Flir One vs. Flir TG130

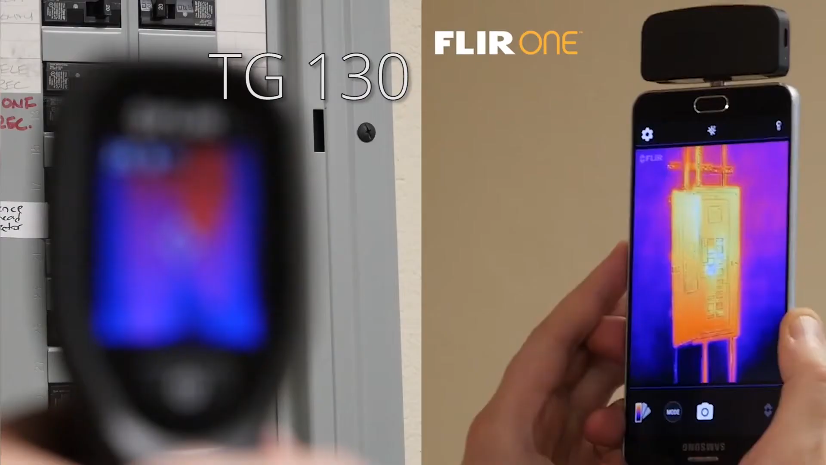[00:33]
You don't have to get too close, you don't have to burn your hand, and you've got a very clear reading that is going to tell you something that you need to know temperature-wise.
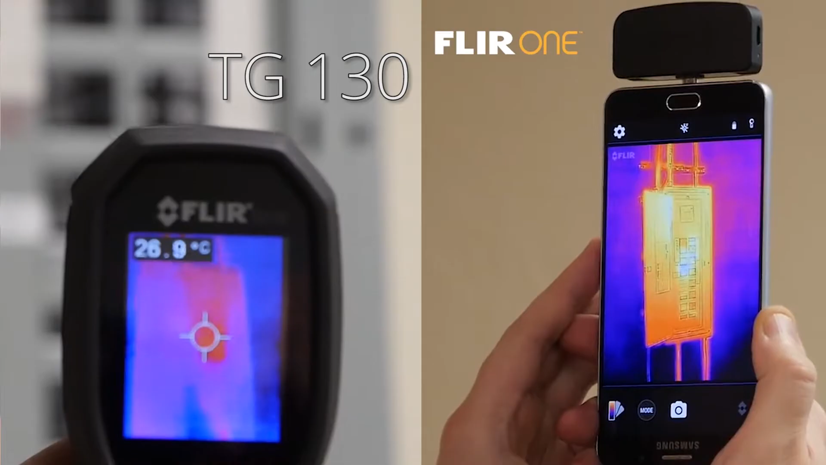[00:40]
On screen: spot 26.9°C
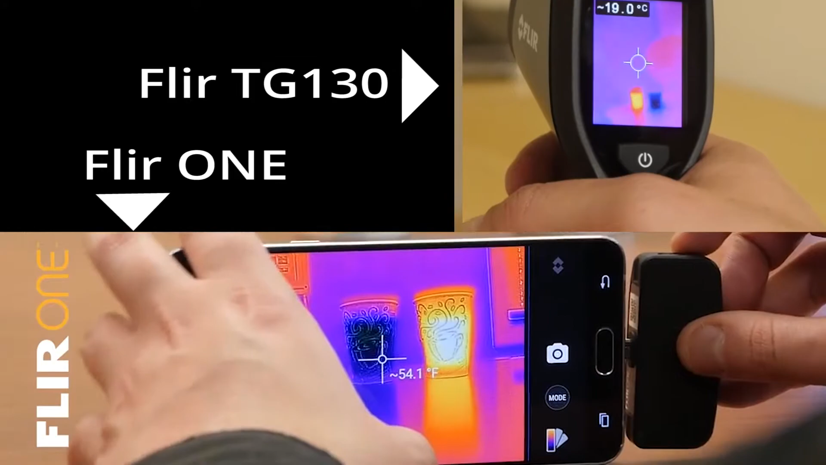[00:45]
Off to the races here, going at it. They're giving us some substantially clear readings.
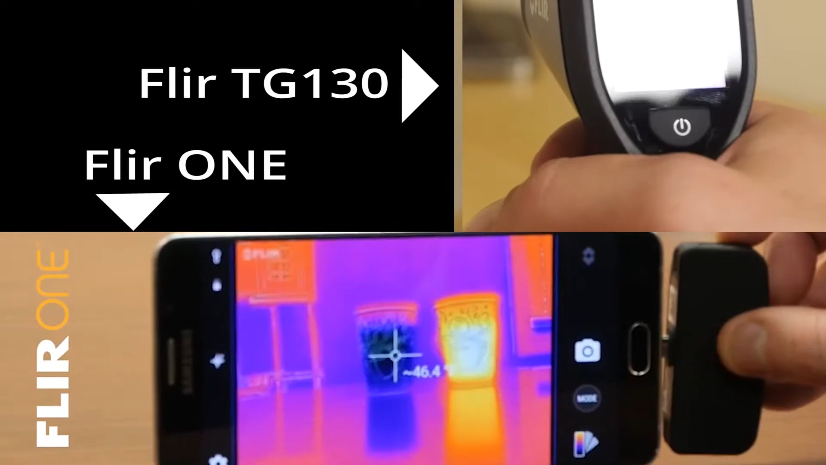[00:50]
I'm really impressed with both of these devices. Really neat, the way we can see all the activity in there.